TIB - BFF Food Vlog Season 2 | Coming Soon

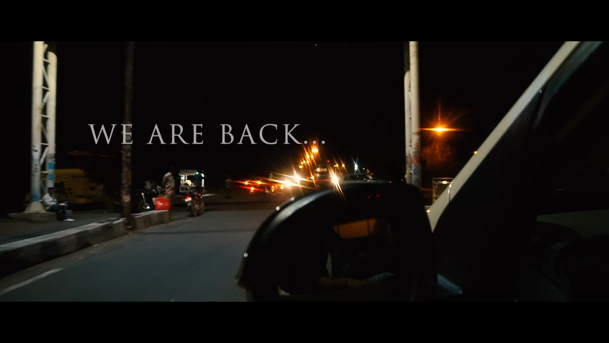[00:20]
Can you tell us about where to reach Bairagad after Bairagad? Bairagad? Bairagad after Bairagad, you will come to Tri-U Hospital. Tri-U has come, yes.
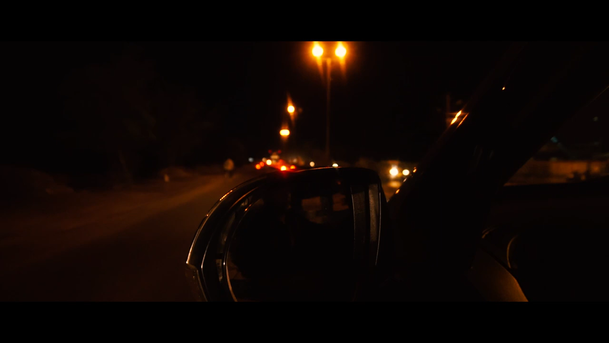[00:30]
Tri-U Hospital will come to the Bairagad on the right side. Okay. Yes. The Bairagad is coming to the right side.
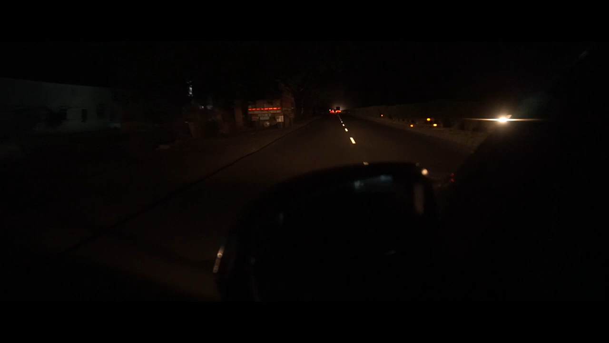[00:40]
You will come to the right side. Then, look at the opposite side of HP. HP is in petrol and right side of Mumbai.